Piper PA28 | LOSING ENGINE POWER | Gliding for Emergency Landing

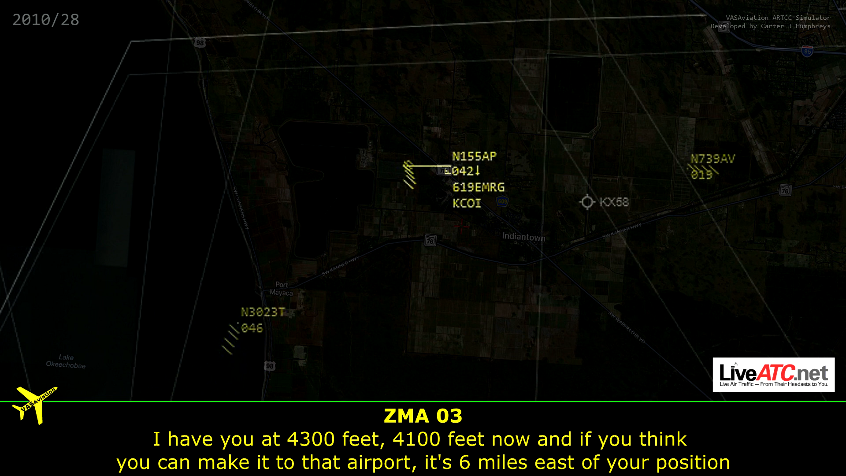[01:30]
And if you think you can make it to that airport, it's 6 miles east of your position.
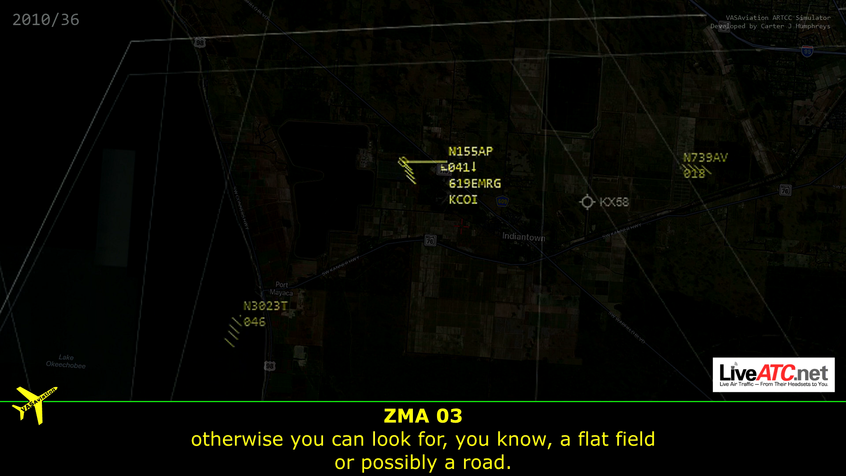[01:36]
Otherwise, you need to look for, you know, a flat field or possibly a road.
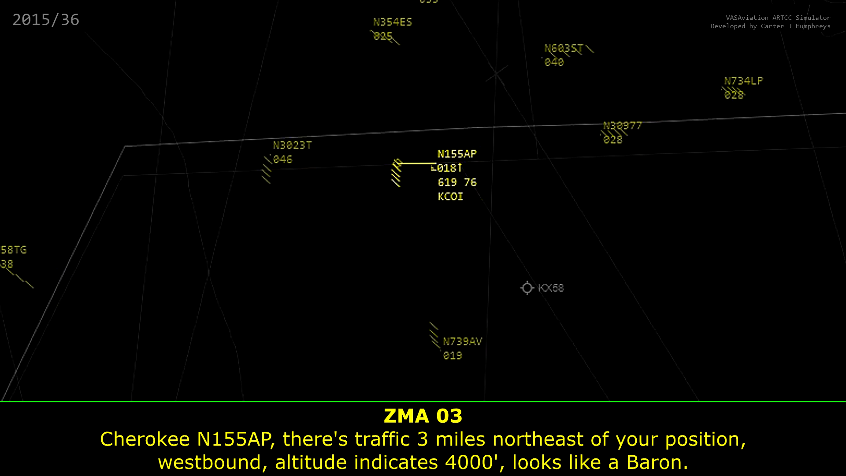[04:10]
altitude indicates 4,000, looks like a baron. Alpha Papa.